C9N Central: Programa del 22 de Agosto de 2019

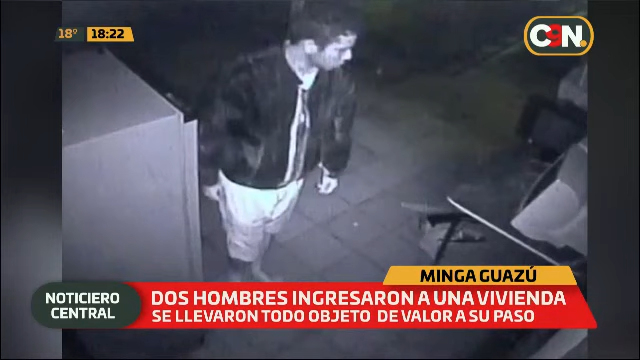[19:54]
Se pudo captar en imágenes de circuito cerrado el hecho, ¿verdad? Sí. Por lo menos en el momento en que ellos se procedían a robar, ¿verdad? Sí, está totalmente filmado.
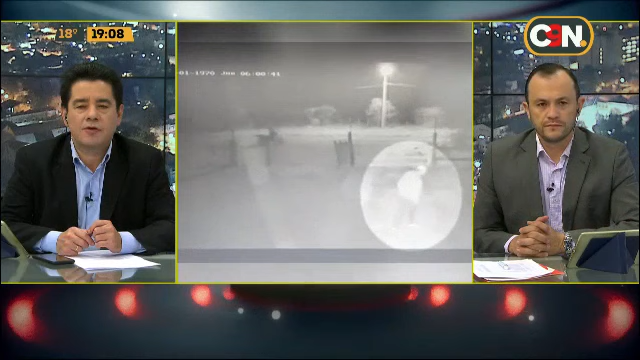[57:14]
Observamos a nivel de imágenes de circuito cerrado el ingreso furtivo de este desconocido que llegó en una motocicleta. Sí. Y antes de ingresar, antes de trepar el portón, ya realizó un par de disparos.
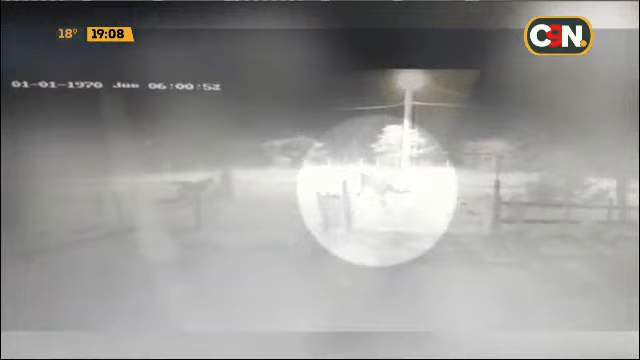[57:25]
Sí, efectivamente. Y aparentemente allá vemos sería un cómplice. Un acompañante, sí. Un acompañante.
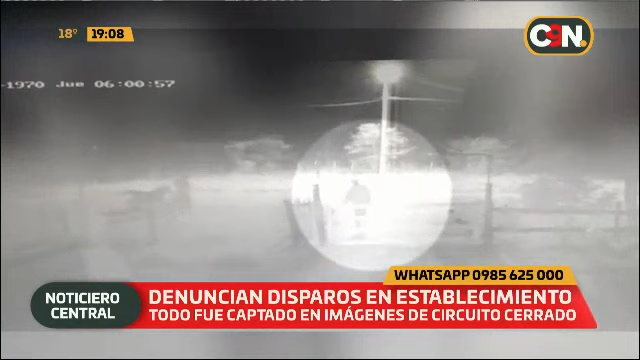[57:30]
Al lado de la moto, parado al lado de la moto. Estamos en comunicación telefónica con la señora Joana Evers. Señora Joana, buenas noches. Buenas noches. ¿Qué nos puede contar usted, la propietaria, la afectada por este caso?